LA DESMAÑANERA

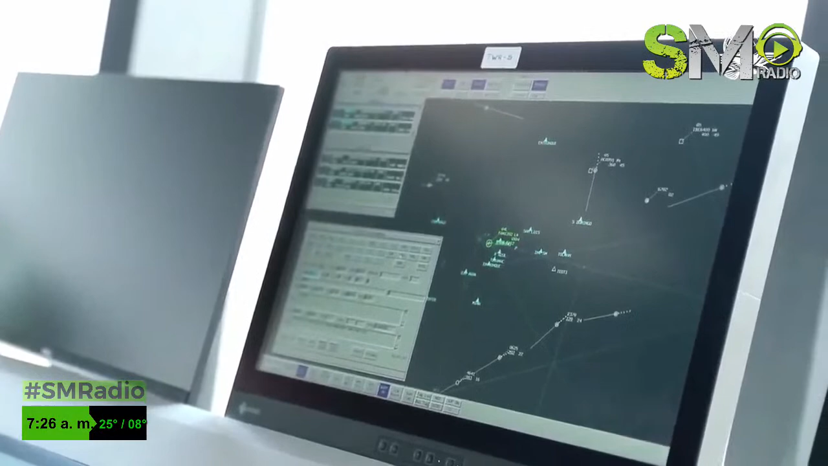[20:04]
Estas pantallas que ven con puntitos moviéndose es una imagen radar que estamos recibiendo de los demás radares. Y este se integra a una red.